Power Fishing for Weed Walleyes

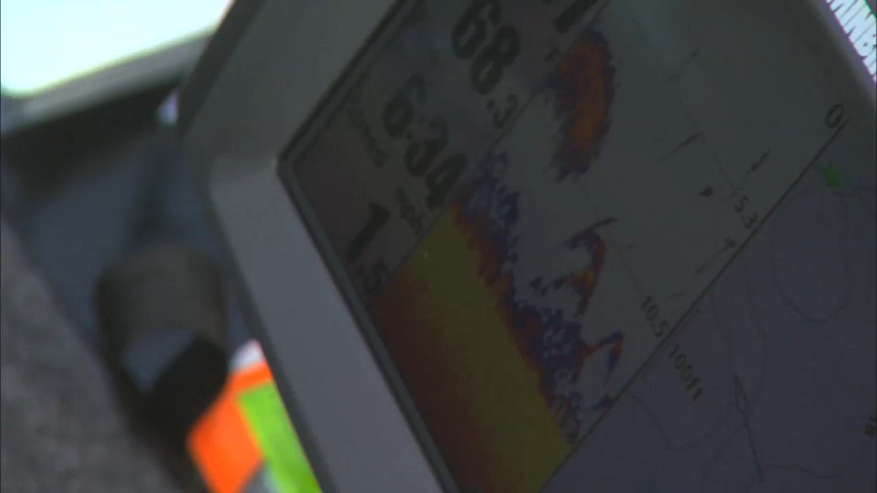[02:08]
We're going to mark those boys.
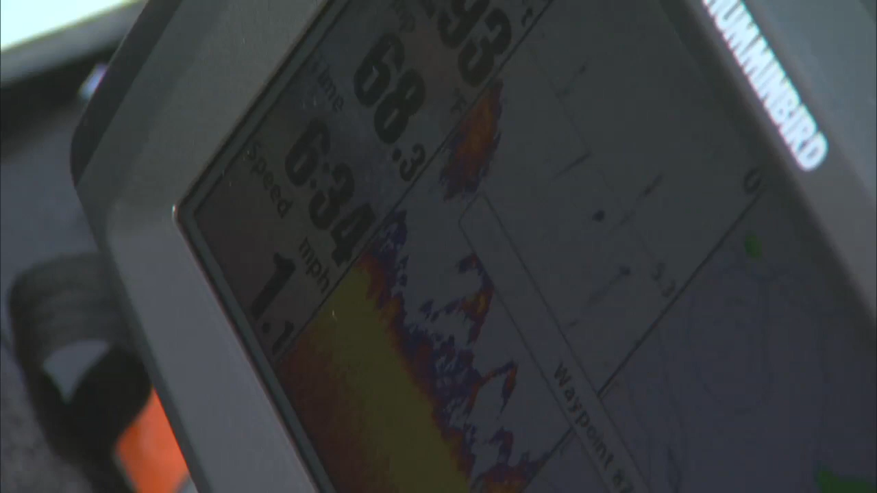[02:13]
On screen: speed 1.1 mph
There's such a pack of them there. We may have to make another whirl past those guys if we don't get them on this pass. We slow down enough.